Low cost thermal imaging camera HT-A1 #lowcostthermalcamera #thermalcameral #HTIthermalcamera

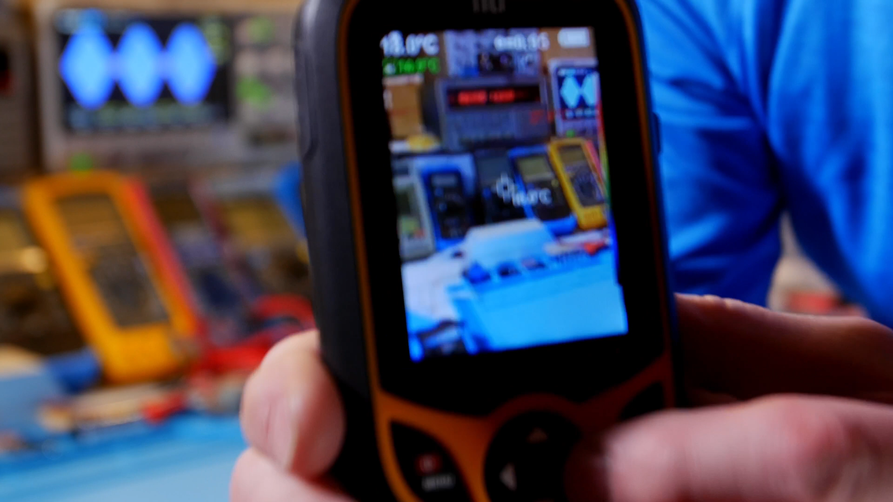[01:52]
go to kind of like a photograph and then put more so you can go from you can go from kind of a photograph image can you I
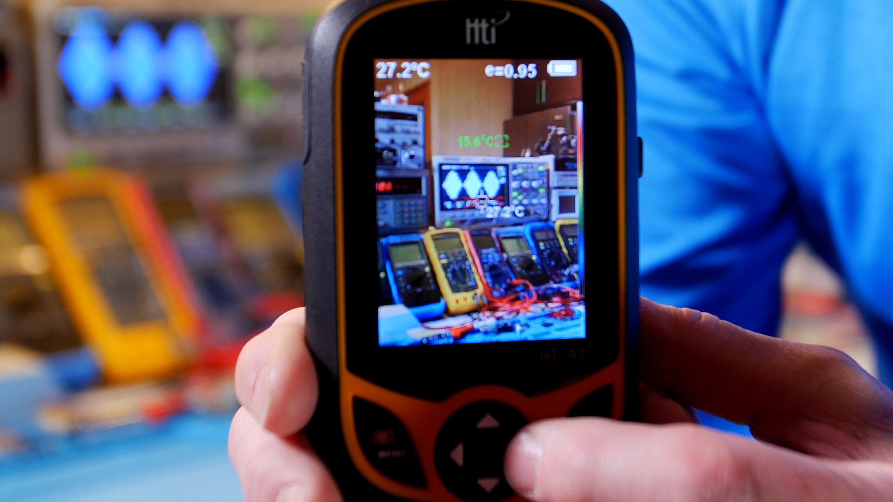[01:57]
On screen: spot 27.2°C
hope you can see that you can overlay the temperature that's 25 percent then you click one
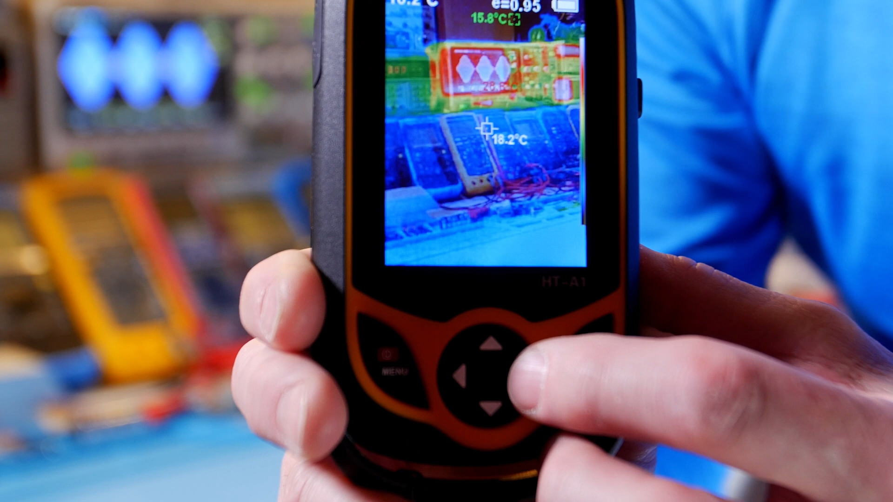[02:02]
On screen: spot 18.2°C
more that's 50 and that's 75 then that's all temperature mostly
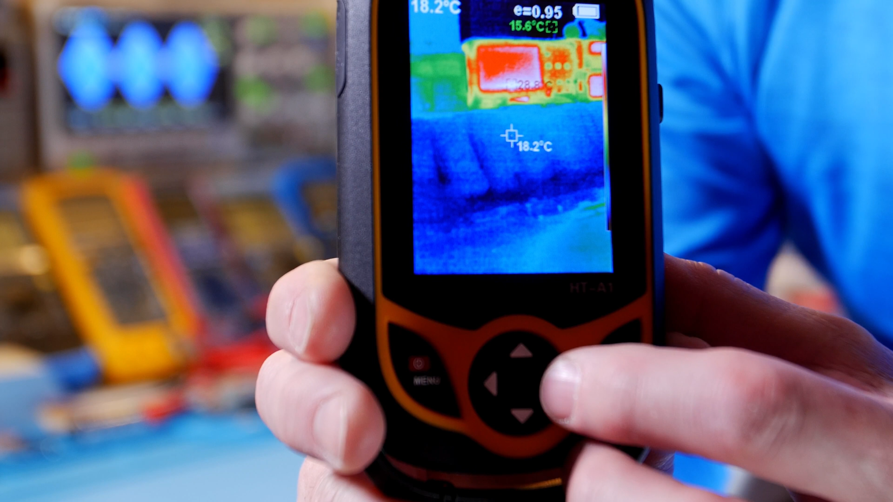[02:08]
On screen: spot 18.2°C
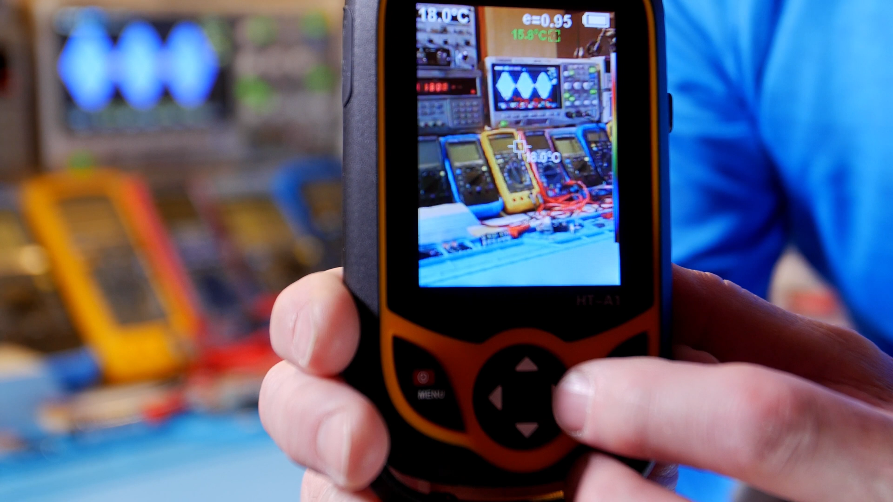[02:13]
and then you go back to the mostly camera yeah that's pretty much all camera so it's really cool sometimes when you're looking at things it's kind of hard to tell what you're looking at so it's good to have the camera on there
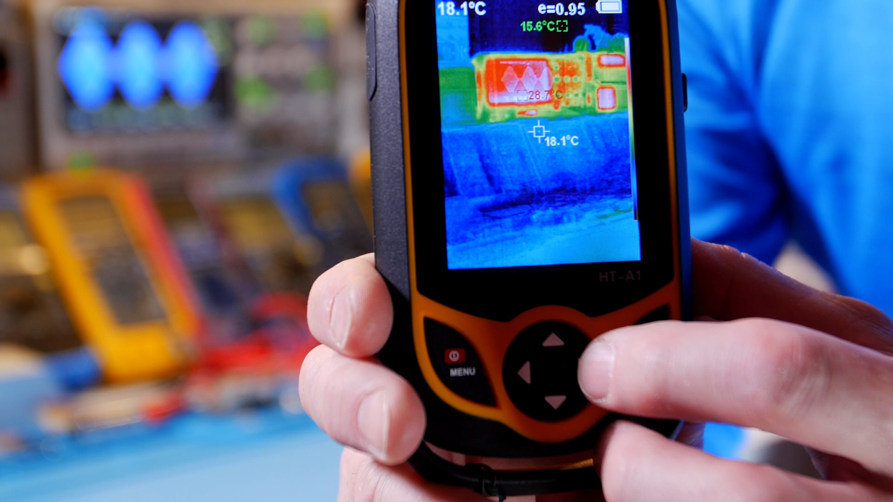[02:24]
On screen: spot 18.1°C, min 15.6°C
so you can make out an image besides what's getting hot really cool meter just
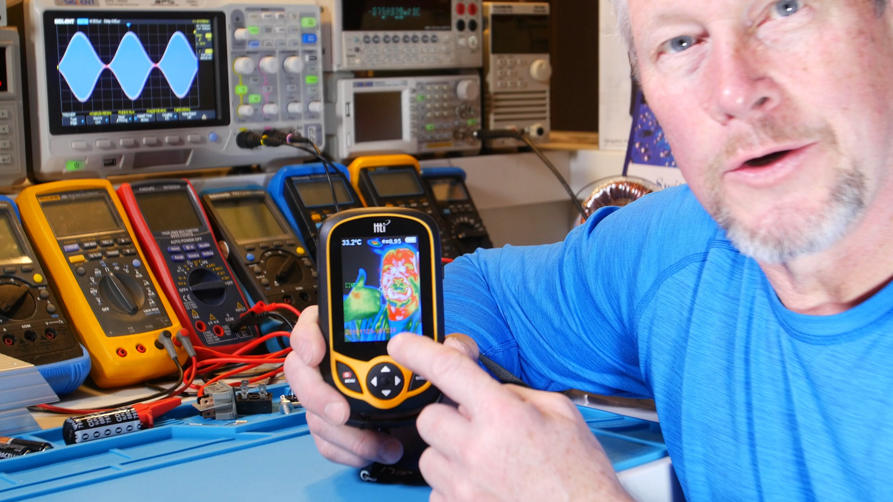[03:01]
one that finds a coldest spot and it's telling you the temperature in Celsius Fahrenheit whatever you like the other one tells you the hottest spot those two markers are jumping around the screen trying to find those two things cold and hot and then there's the center one and then up here in the corner there's a repeat of the second or the center one and
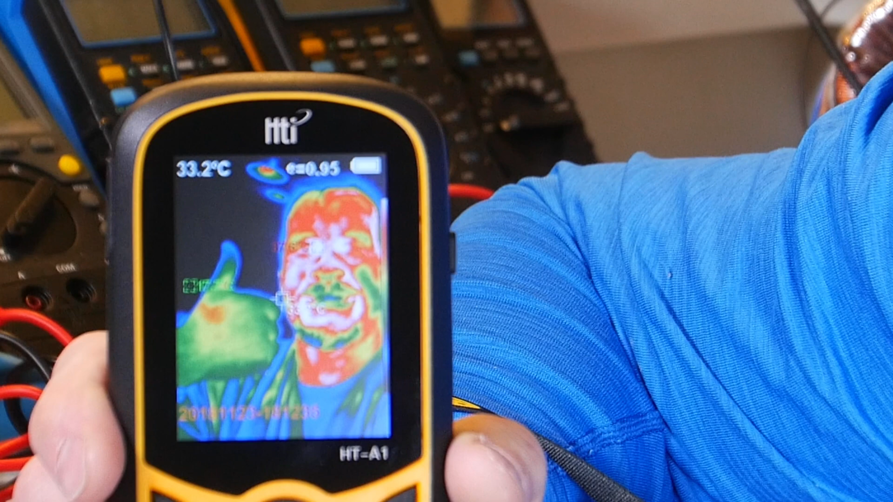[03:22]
On screen: spot 33.2°C
larger uh digit and a larger character and I don't know if you can select which temperature that you want that to